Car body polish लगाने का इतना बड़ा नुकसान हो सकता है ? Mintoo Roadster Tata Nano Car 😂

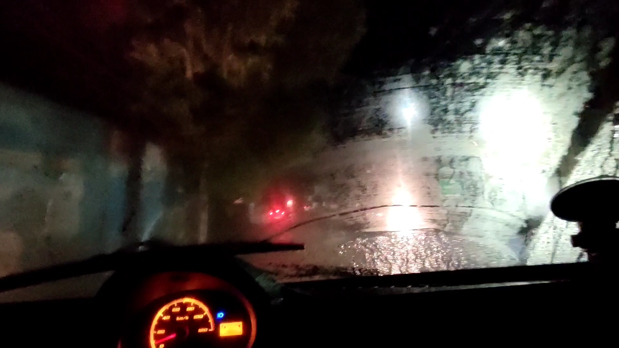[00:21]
आप देख सकते हैं कि आज काफी बहुत ज़्यादा बरसात हुई है। घर जगी काफी दूर्दों तक आज की डेट में काफी अची बरसात हुई है।
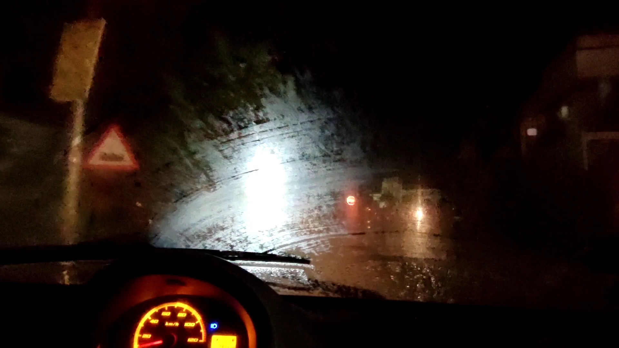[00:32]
तो आप देख पाएंगे कि यहां पर सामने windscreen पर मेरे आप देख सकते
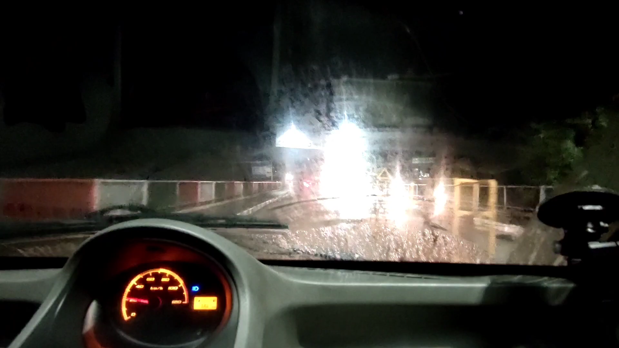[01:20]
आपको मैं बतााओ मैं नहीं है कि ये भाईया आज की डिट में आपको मैं बताओं तो यार ये कोई
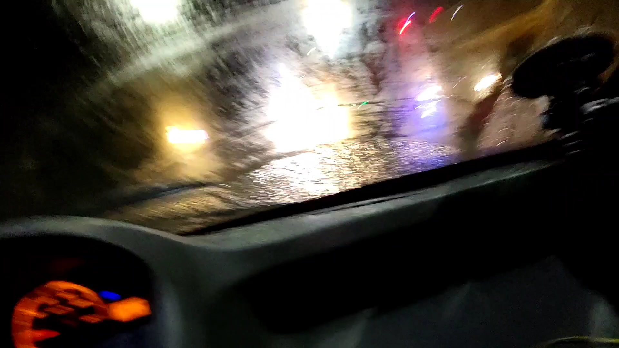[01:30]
बरसात का मोसम है तो ये इस वे से फोग जो ही कठा हो दी है तो आप देख सकते हैं मैंने अभी जो है आपका
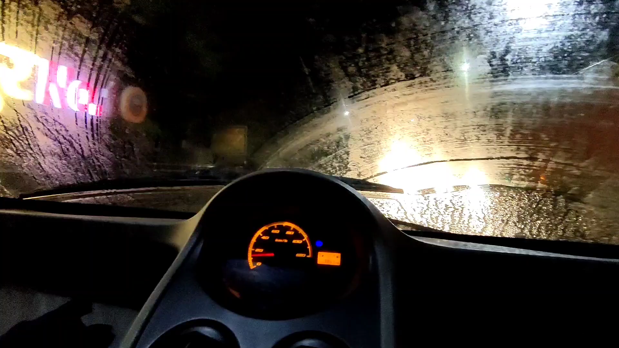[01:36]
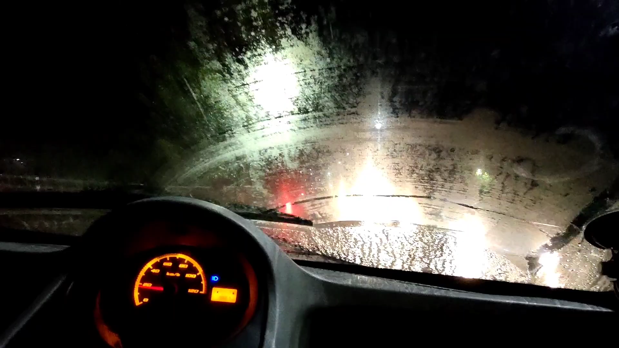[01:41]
काफी ज़्यादा ट्राफिक चल रहा है इस वक्त तो देखेंगे मैं फिर से दुबारा मुझे क्लियर दिखाई नहीं दिया था तो मैंने एकदम से दुबारा फिर से वाईपर को ओन किया है लेकिन जैसे ही मैं वाईपर को ओफ
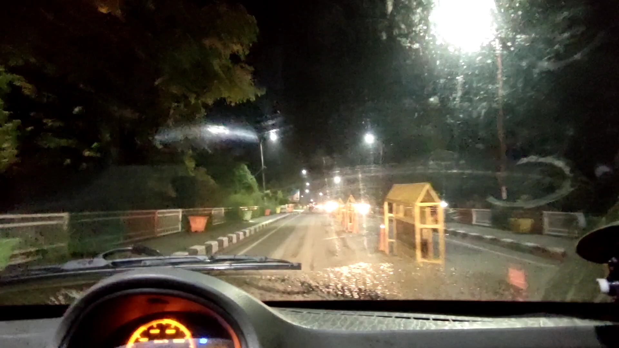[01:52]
कर देता हूँ तो आप देखेंगे उसके कु� आपकी विंस्कीन पर
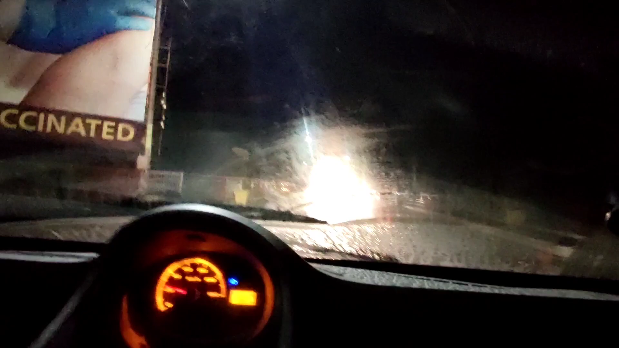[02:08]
डालने के बावजुद इसको हटा सकता हूँ जो कि मैंने डाल रखा है इस वक्त पर चलाया हुआ है आप देखेंगे फिर से फोग आगया है